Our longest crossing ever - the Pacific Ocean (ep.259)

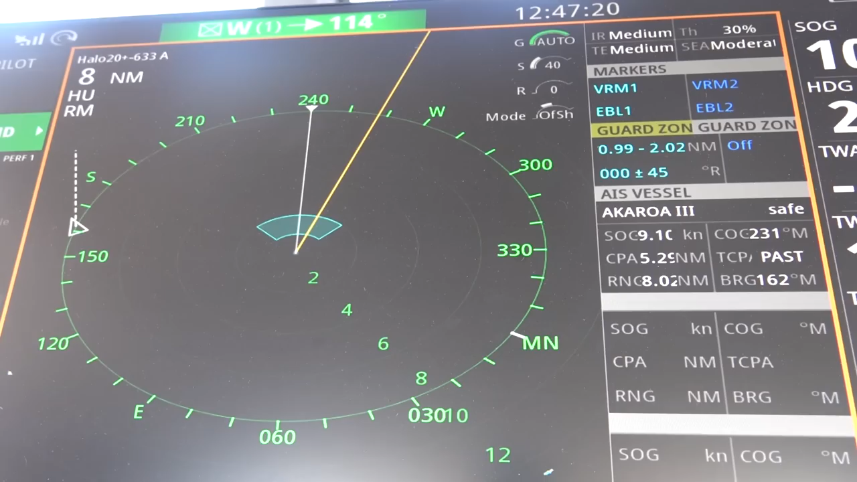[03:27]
Well, they're now 8 miles away. Our VMG is above 10 knots.
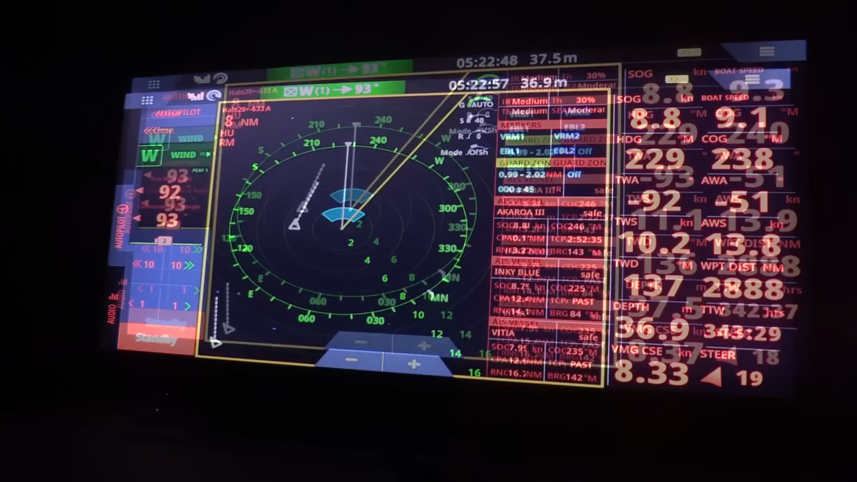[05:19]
Acaroa is right next to us. There in the left-hand corner is Inky.
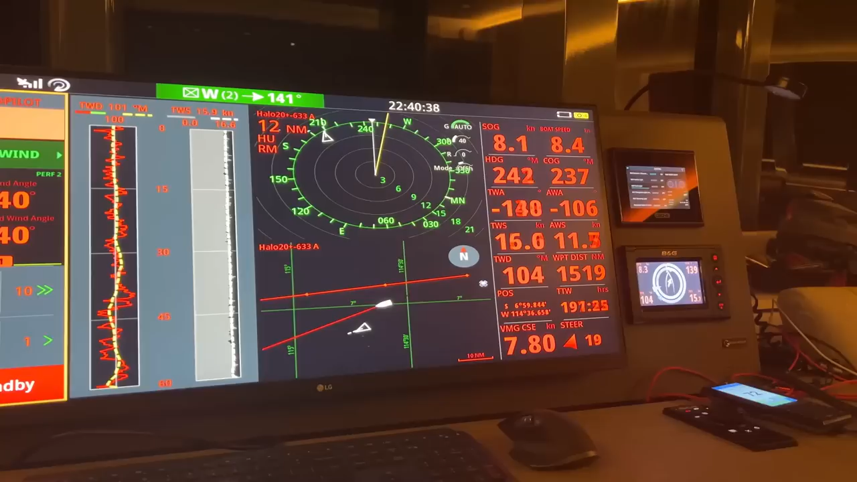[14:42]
The length of this trip was mentioned as 3,028 miles,
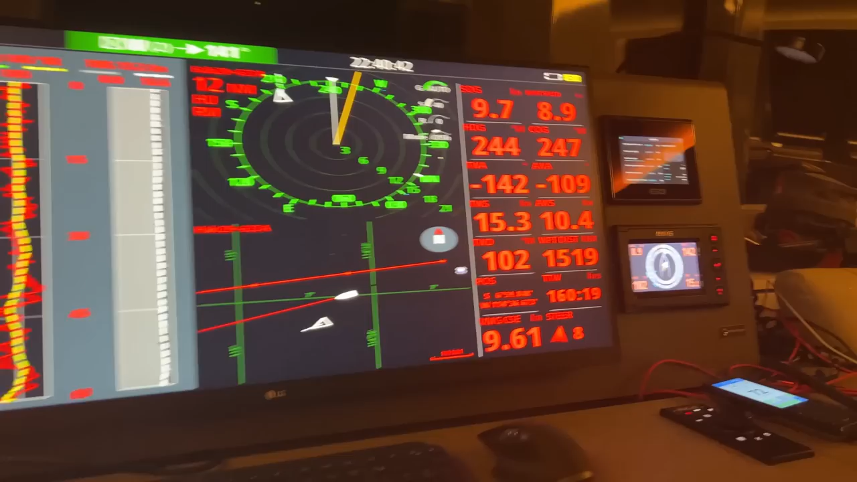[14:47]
so in 5 miles we will be halfway.
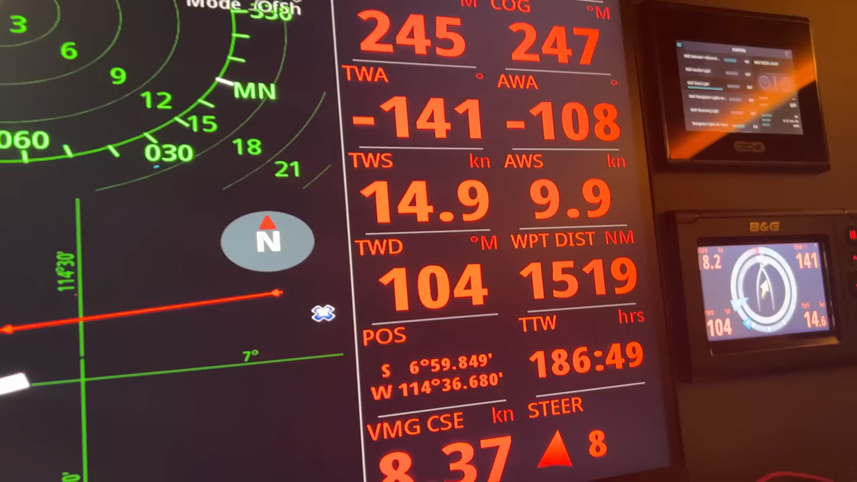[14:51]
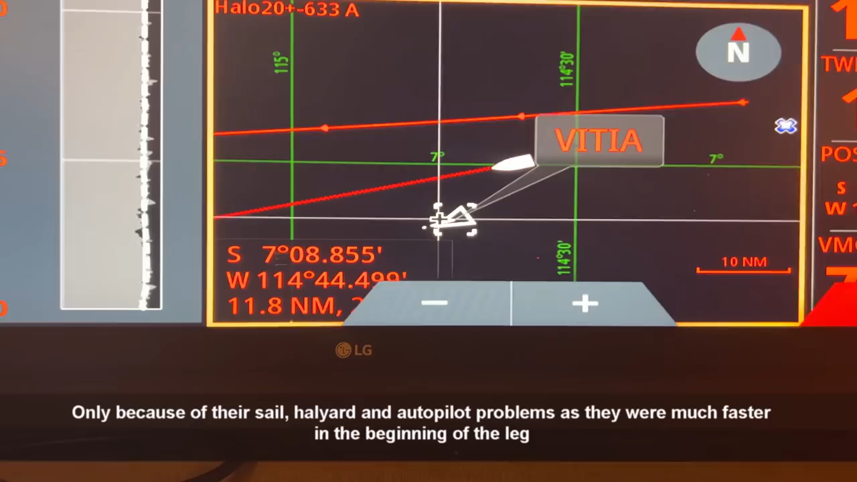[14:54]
We're also close to Vitia again in the meantime,
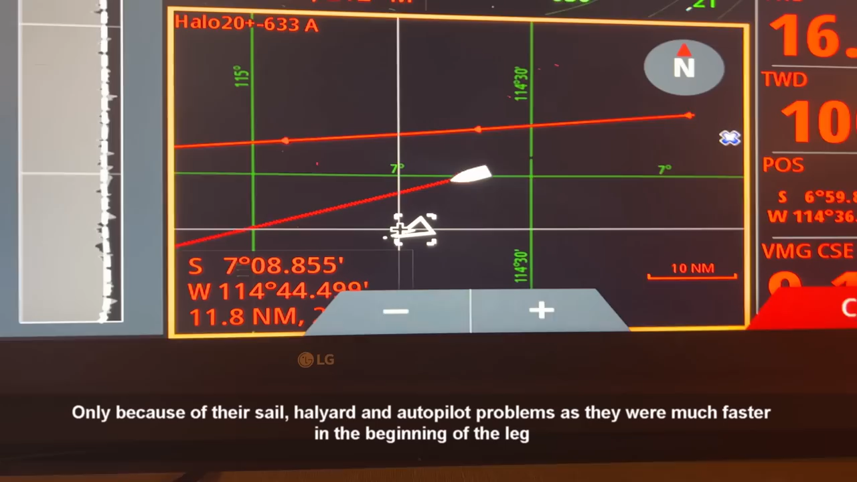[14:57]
so we sailed 1,500 miles and and we're still about 10 miles away from each other.
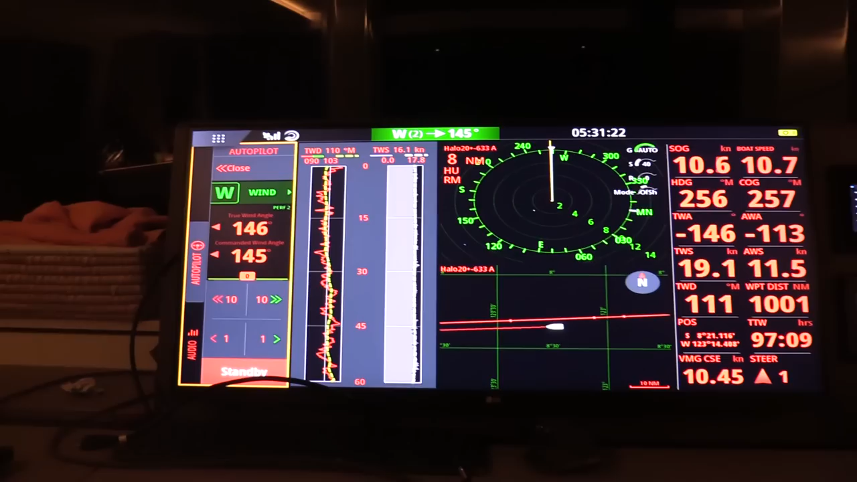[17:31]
And I did return in the last couple of seconds. Look at that.